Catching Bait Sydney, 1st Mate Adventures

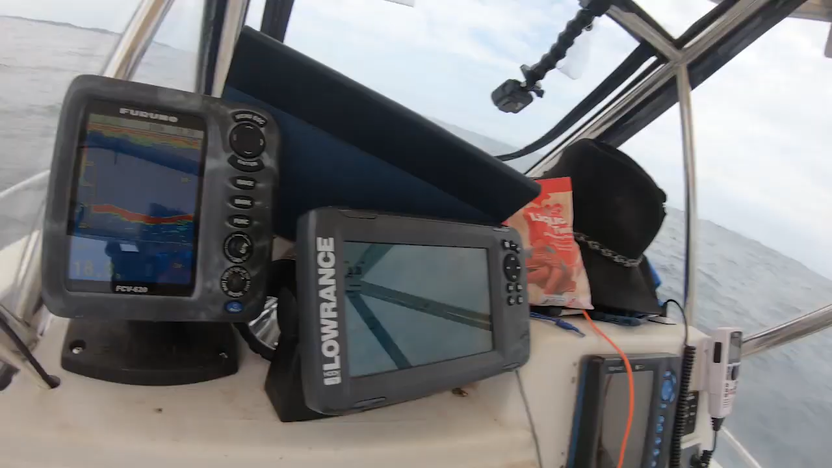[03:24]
So stay tuned and I'll get back into it and we'll show you some fish. Say go, mummy, go, we found the fish, look.
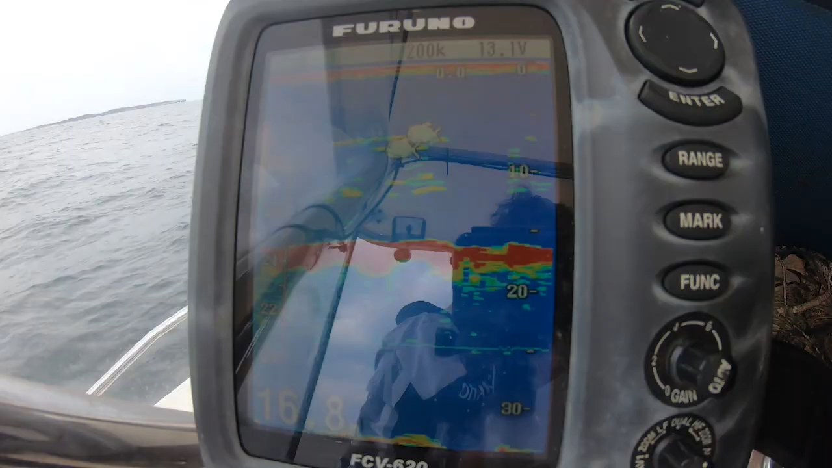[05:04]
Back out of the top of the bait again.
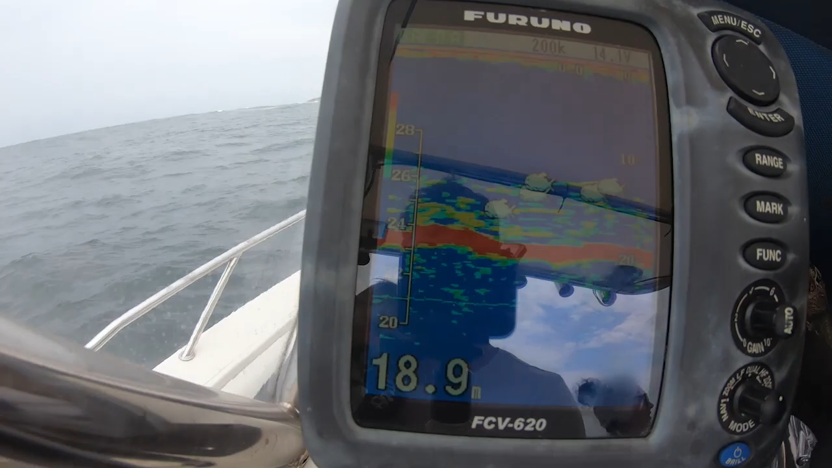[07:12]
On screen: depth 18.9 m
Alright, looks like we may have found the mother load.
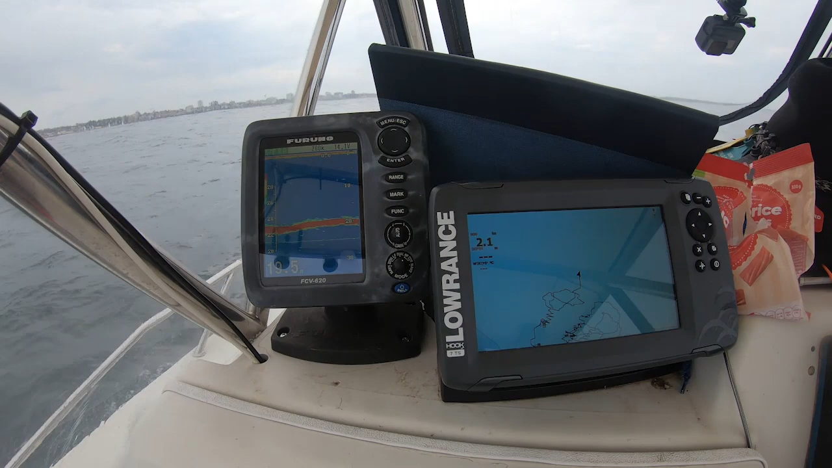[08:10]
That's better. All right, so as promised, I'm gonna show you guys how to find bait. Quite simple, we've got our own little marks, and I won't lie, these marks here, we only picked up on today, and it was only the fact that we were
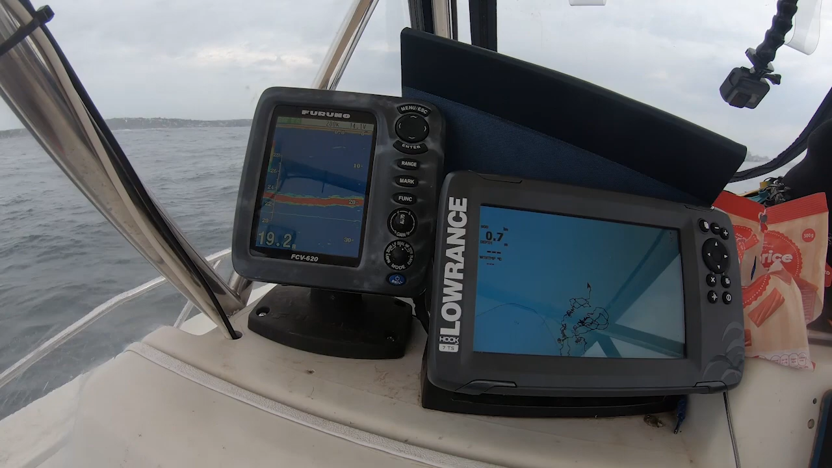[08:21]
moving on through that I decided we'd pull up and stop on these little marks. But as you can see, you got a little bit of a line there on the bottom where the fish are coming through.
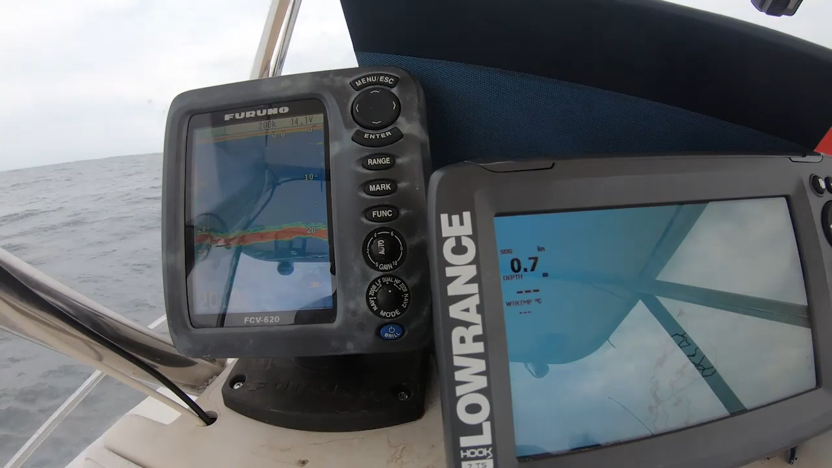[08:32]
Oh. And there's the bait starting right there. So not a decent patch there, but starting to show a little bit more.
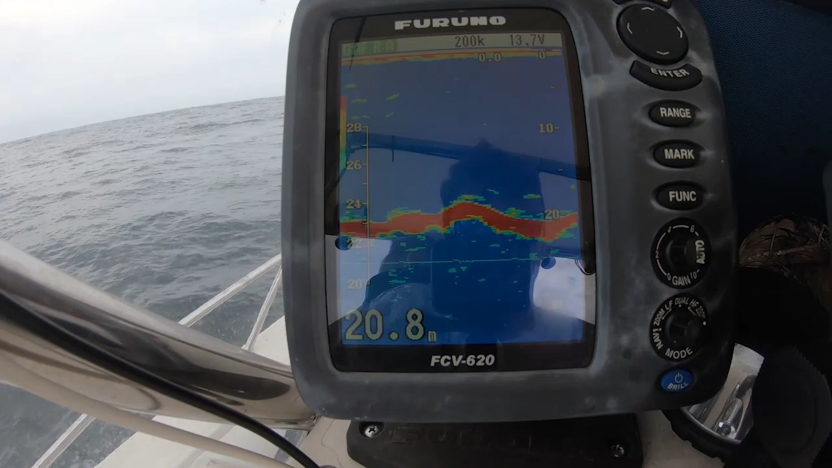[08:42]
On screen: depth 20.8 m
As you've seen through the video, they've been a little bit more schooled up. But see, they're starting to form here.
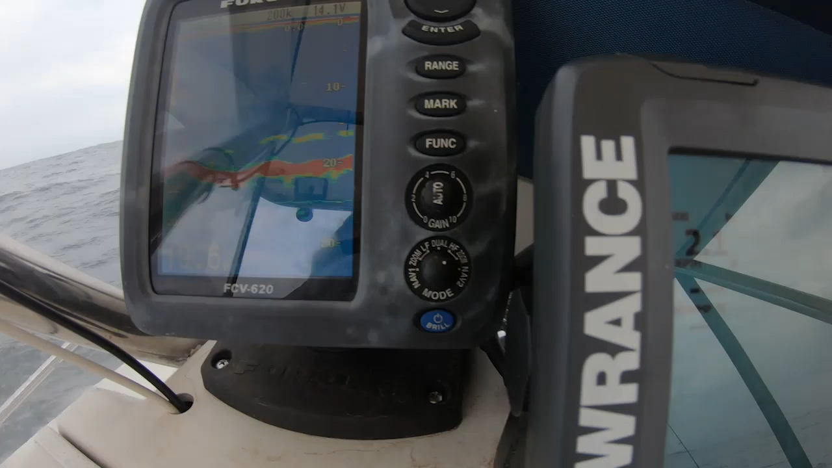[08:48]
That's basically what you're looking for. So once we find the bait, we try and generally stay in the same area and just work through it.
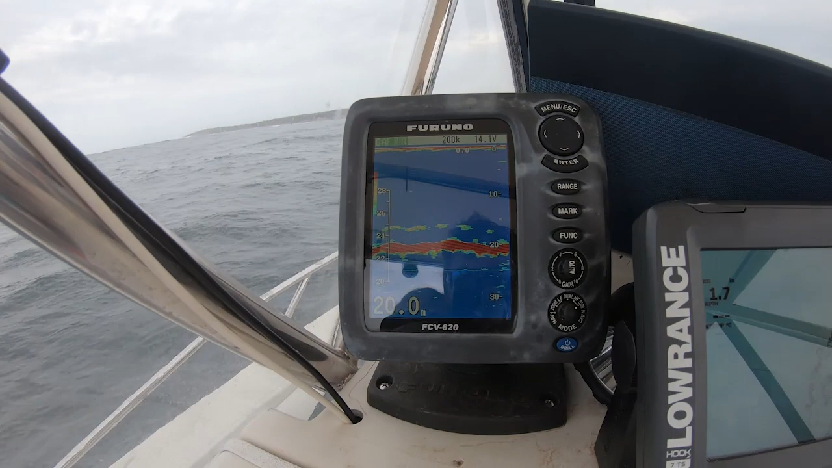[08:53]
Let's see what happens here.
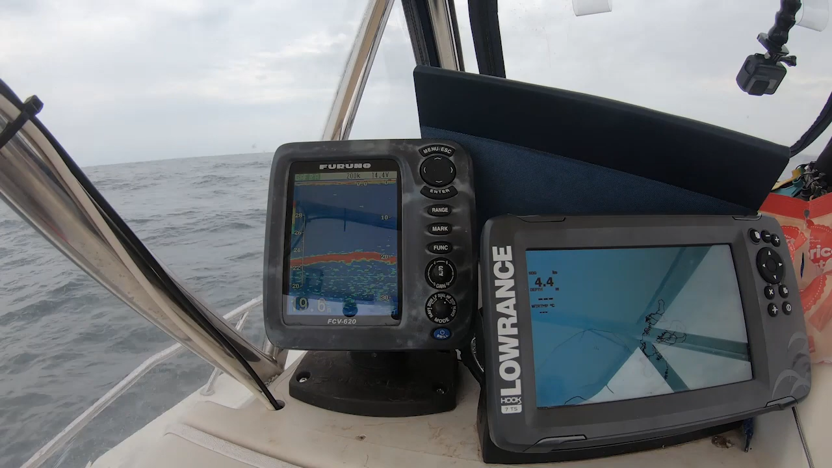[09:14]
Having a good fish finder is obviously key, but having an idea of where you should be is also going to help. See, here comes the bait right there.